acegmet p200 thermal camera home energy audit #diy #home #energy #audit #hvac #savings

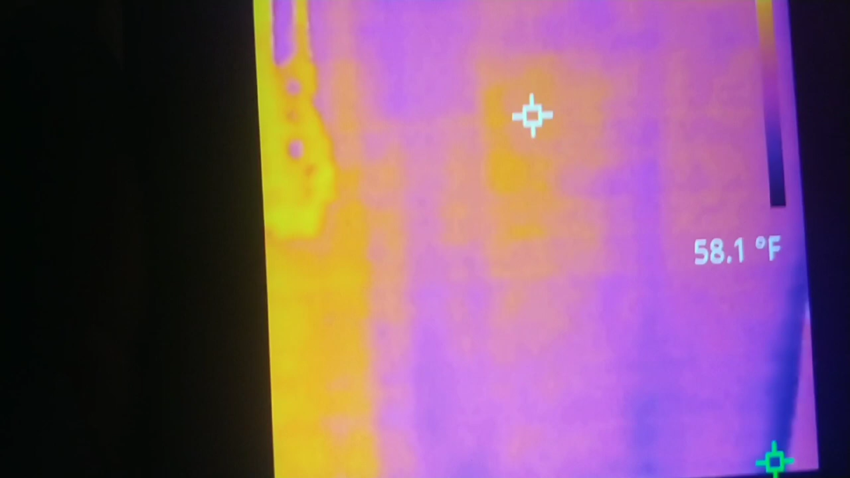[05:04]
On screen: spot 58.1°F
you can literally see the studs going up the wall right there and the in the temperature transfer from the exterior
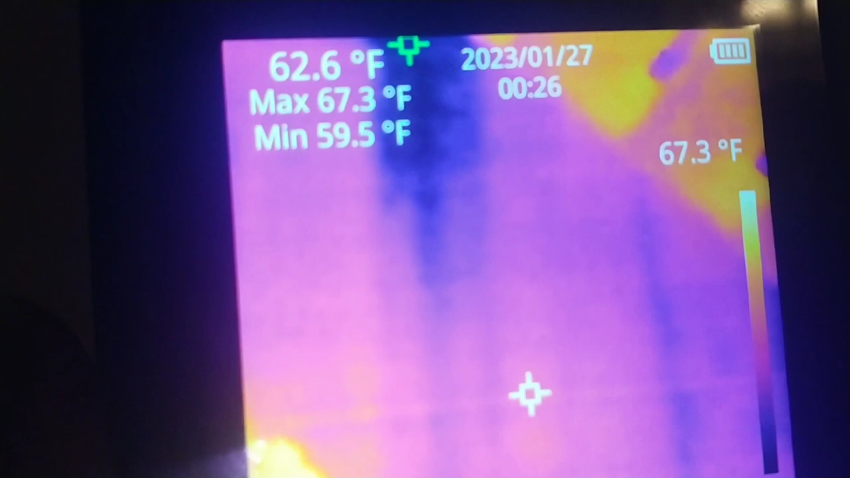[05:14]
On screen: spot 62.6°F, max 67.3°F, min 59.5°F, scale top 67.3°F
wall to the inside of the wall can you see them twos vertical dark spots that's where the studs are at in the wall and what they're doing is they're actually transferring cold air through i guess that
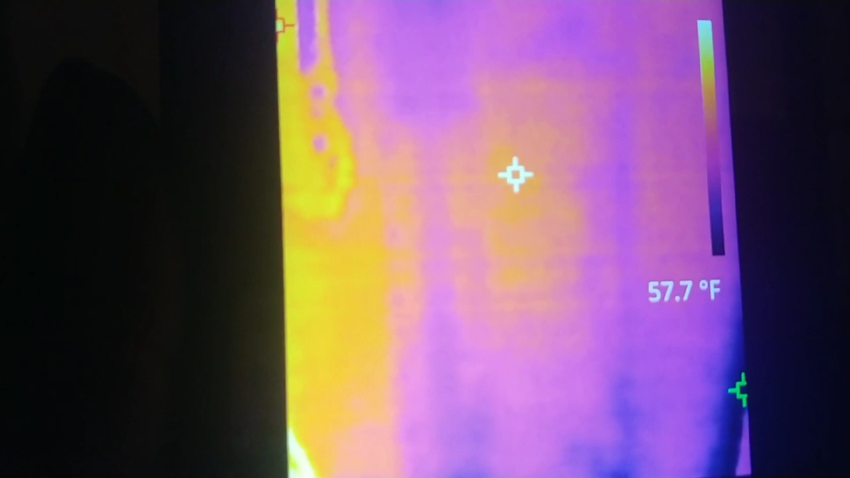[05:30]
would be conduction from the outside wall to the inside wall no insulation in the world is going to fix that
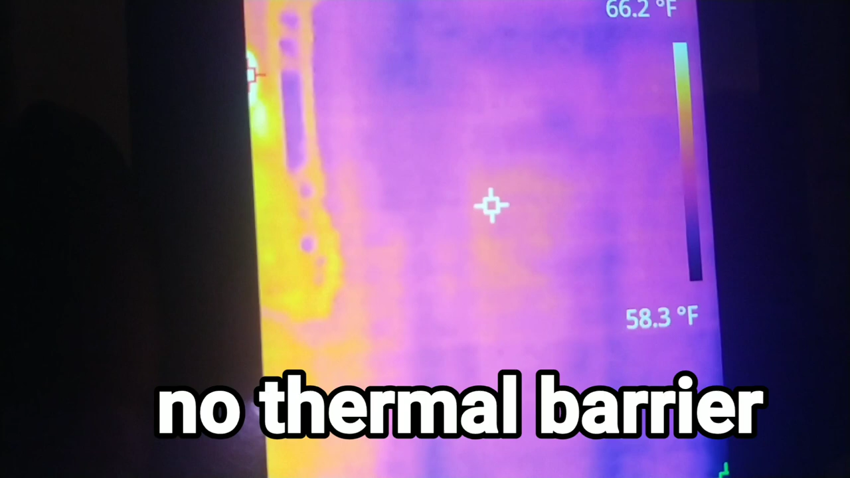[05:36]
On screen: scale top 66.2°F, scale bottom 58.3°F
it just don't have a barrier between
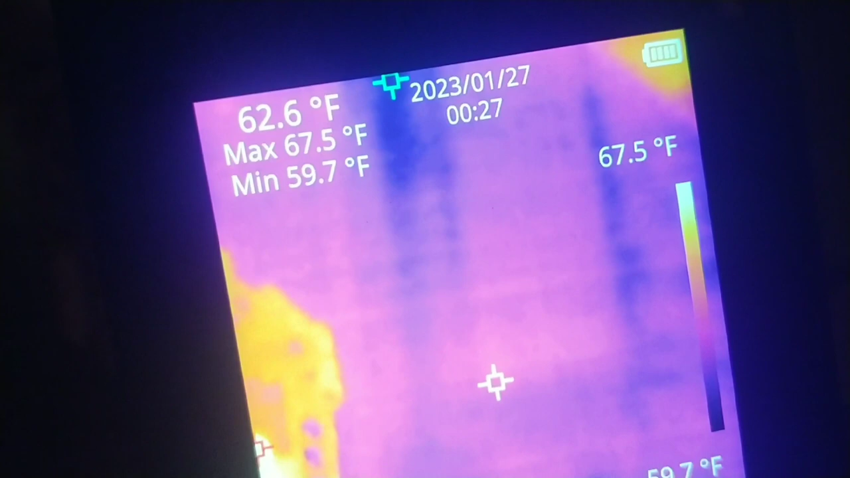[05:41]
On screen: spot 62.6°F, max 67.5°F, min 59.7°F, scale top 67.5°F
the outside cold air and the inside so it just transfers like the cold air just walks across the wood through the wall
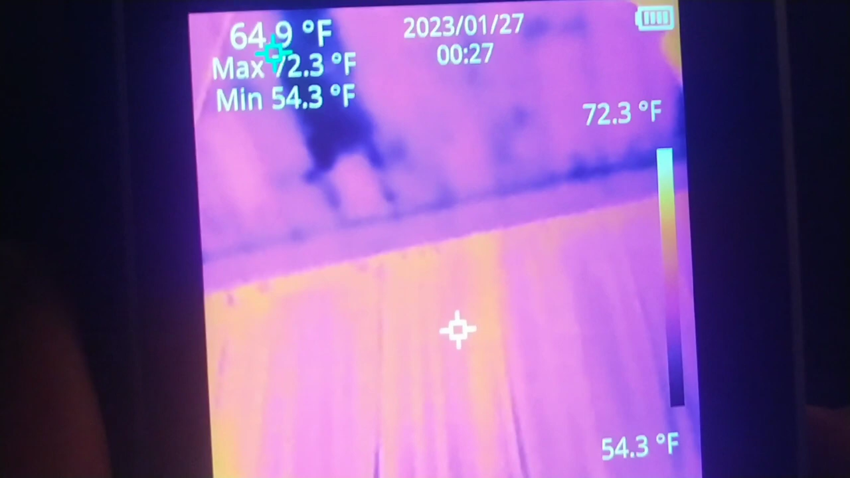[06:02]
On screen: spot 64.9°F, max 72.3°F, min 54.3°F, scale top 72.3°F, scale bottom 54.3°F
right there that's up actually in the exterior ceiling
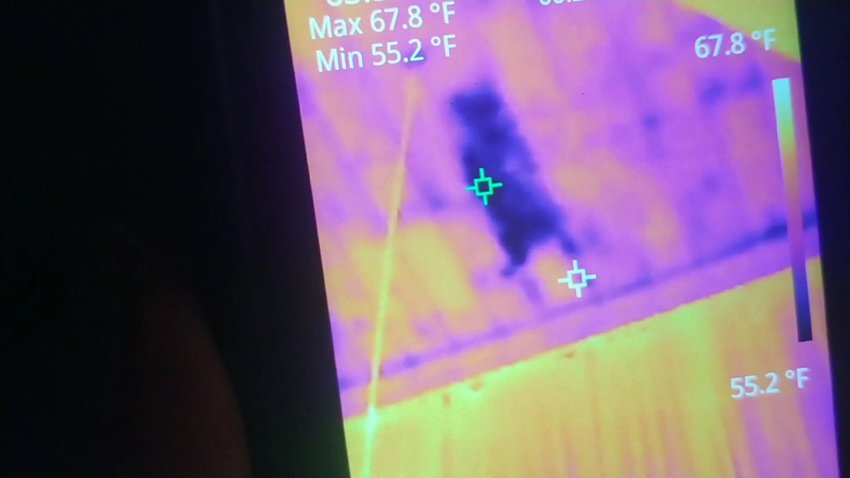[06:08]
On screen: max 67.8°F, min 55.2°F, scale top 67.8°F, scale bottom 55.2°F
of my living room that great big black spot right there look right there in that corner
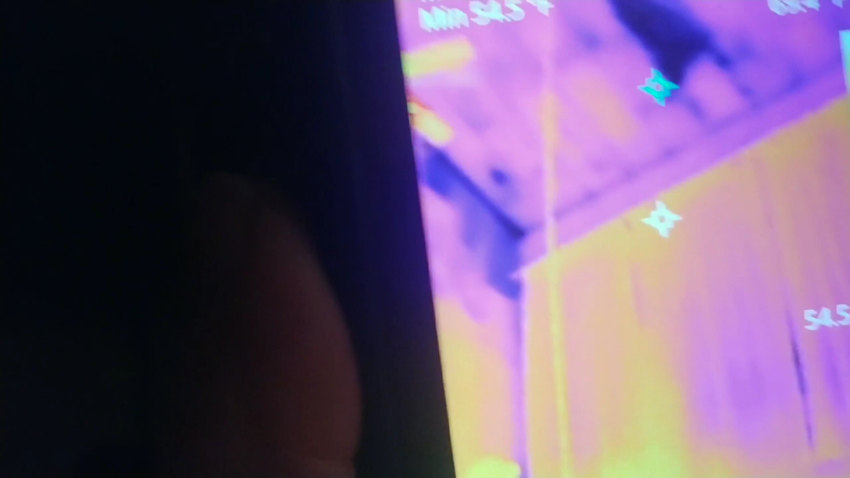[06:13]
these are all places that cold air
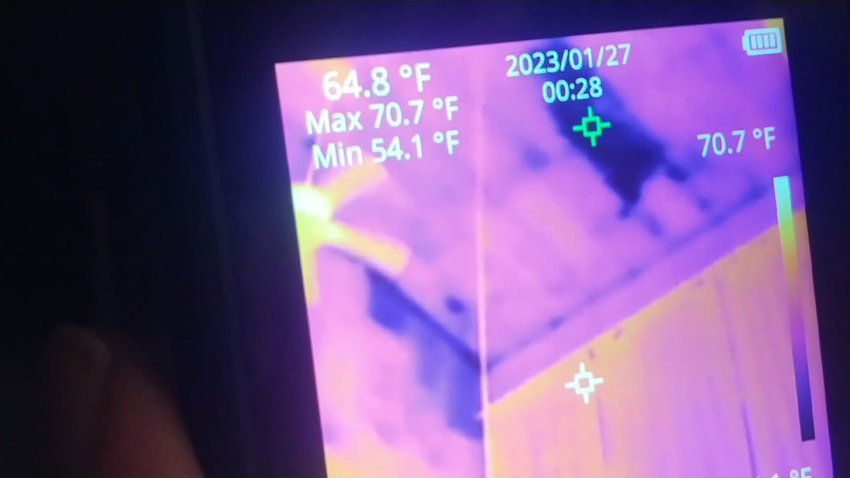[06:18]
On screen: spot 64.8°F, max 70.7°F, min 54.1°F, scale top 70.7°F
is collecting there's insulation missing there
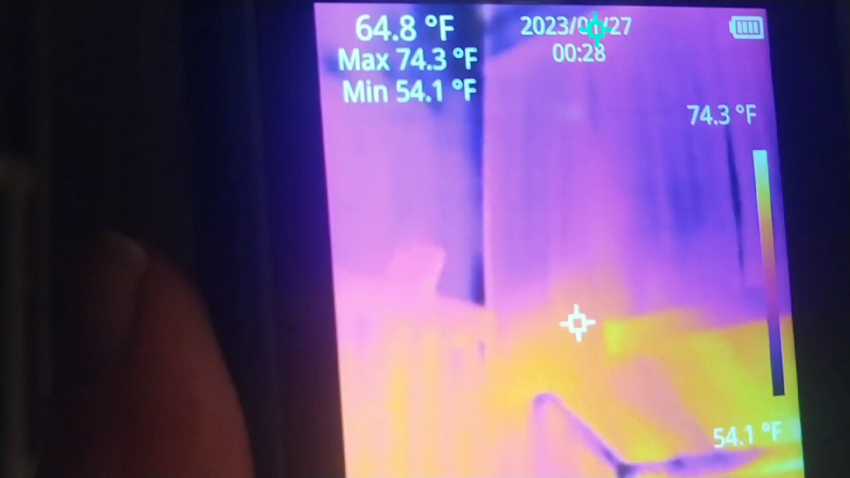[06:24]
On screen: spot 64.8°F, max 74.3°F, min 54.1°F, scale top 74.3°F, scale bottom 54.1°F
you can literally go all the way around this house so the downstairs of my house has all of those windows across there
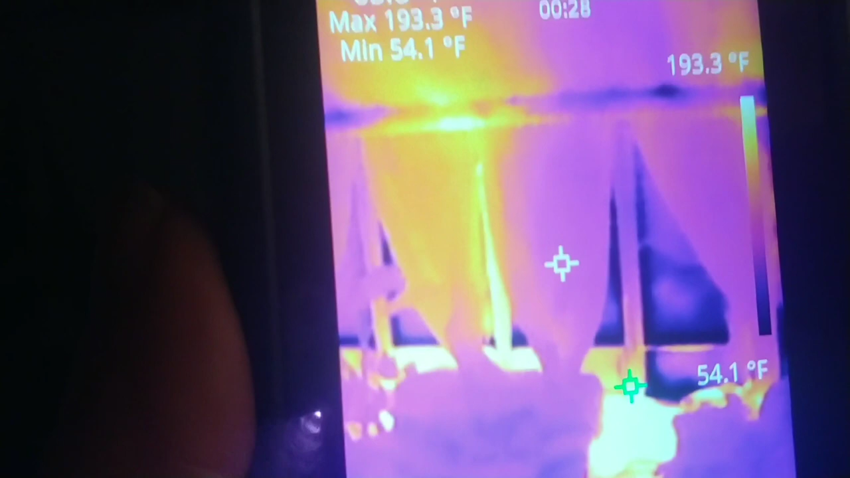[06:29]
On screen: max 193.3°F, min 54.1°F, scale top 193.3°F, scale bottom 54.1°F
you kind of expect them
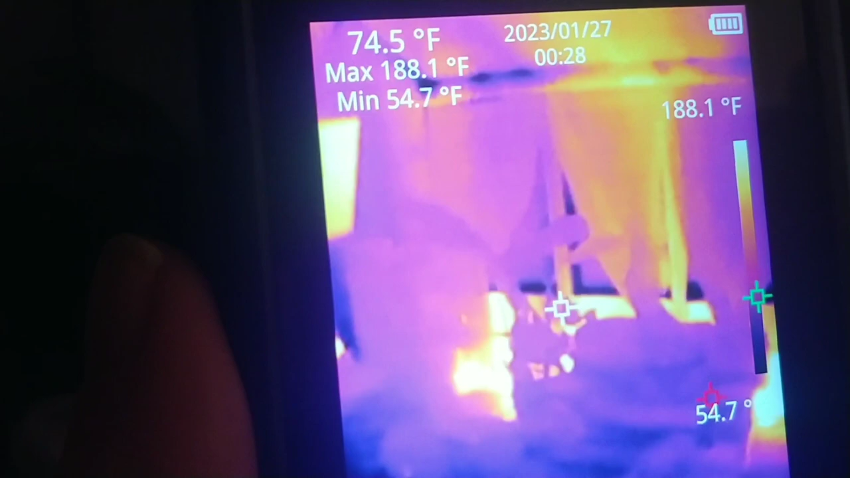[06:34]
On screen: spot 74.5°F, max 188.1°F, min 54.7°F, scale top 188.1°F
to be cooler i'm actually kind of surprised it's not way
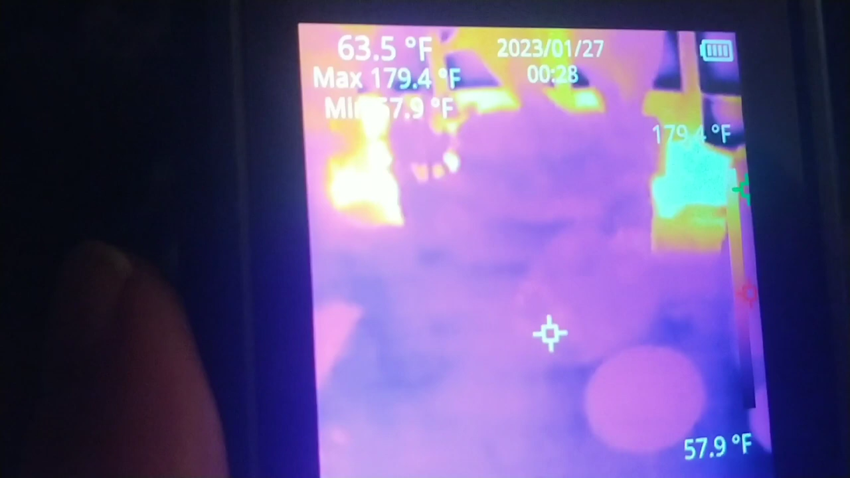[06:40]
On screen: spot 63.5°F, max 179.4°F, scale bottom 57.9°F
worse than what it is but like these other areas when i start moving up toward the ceiling heat rises
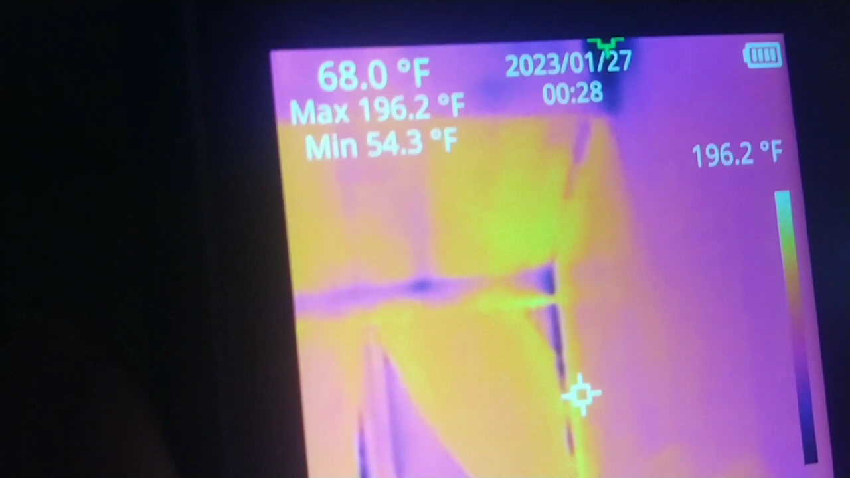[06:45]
On screen: spot 68.0°F, max 196.2°F, min 54.3°F
that's nearly all the way up that's
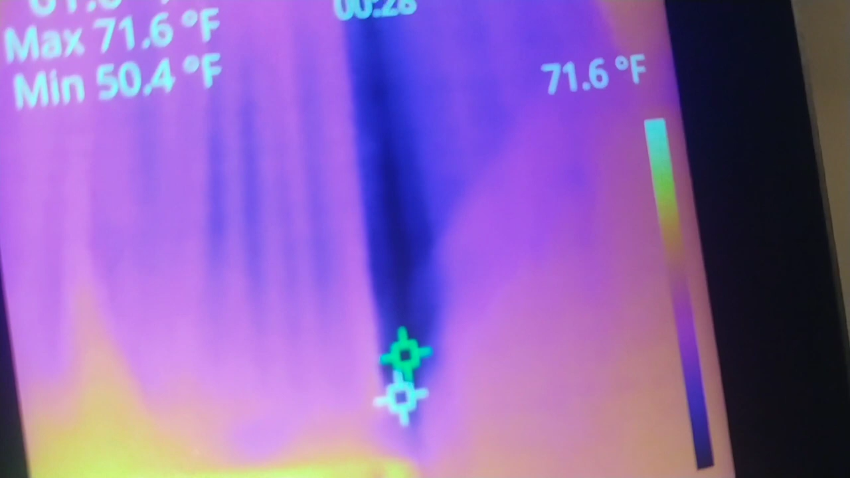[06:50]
On screen: max 71.6°F, min 50.4°F
a whole area right there that's got insulation missing or something somehow a lot of cold air is coming in that corner where those two walls meet
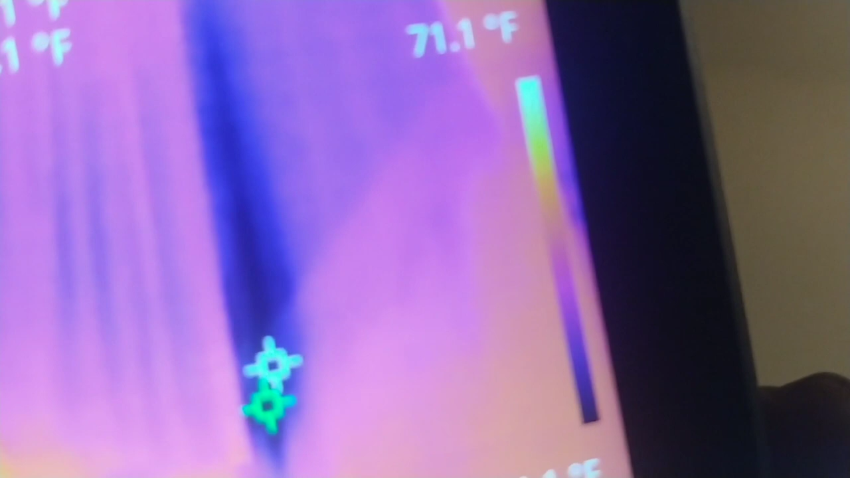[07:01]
i have to figure out what it is i don't know what it is see if i remove you won't be able to see it
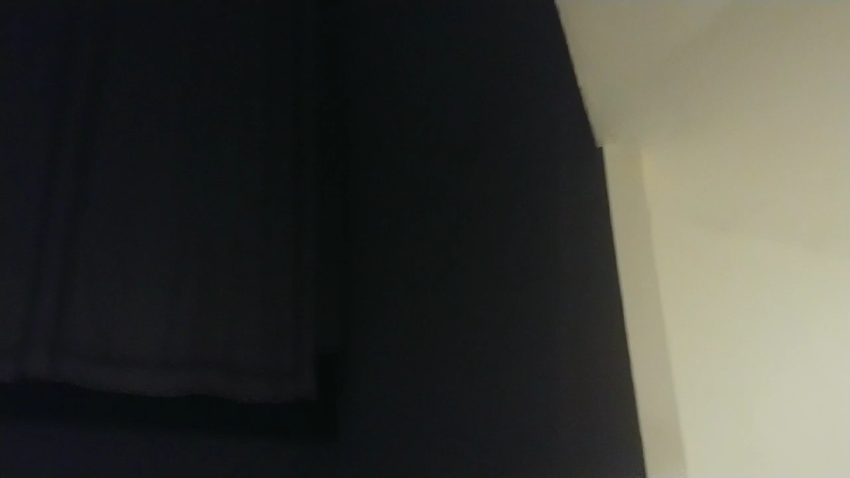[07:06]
anyways
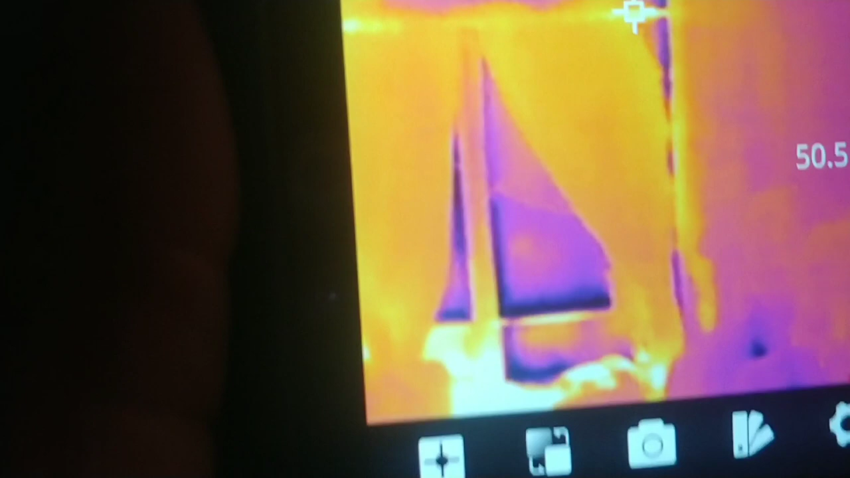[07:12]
i've been basically walking around my house looking at all this stuff trying to figure out like where am i going to get the most bang for the buck obviously that storm window right there or that
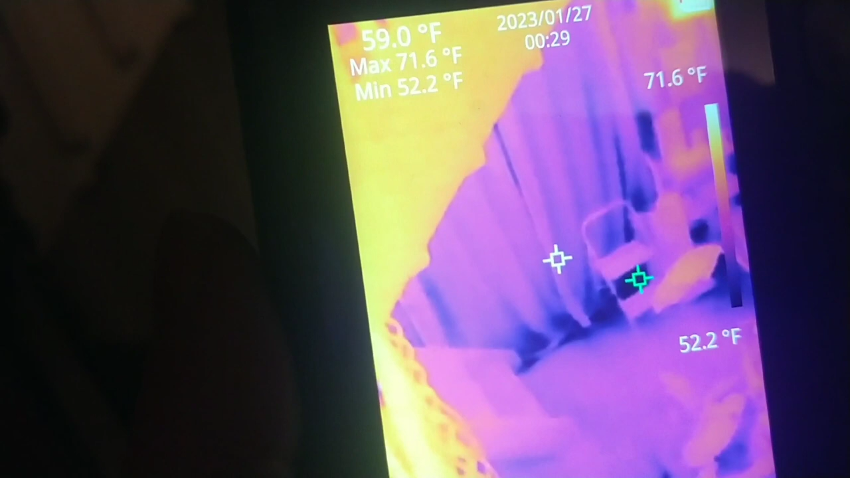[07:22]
On screen: spot 59.0°F, max 71.6°F, min 52.2°F
sliding glass door that leads outside just cold air is just coming in all around it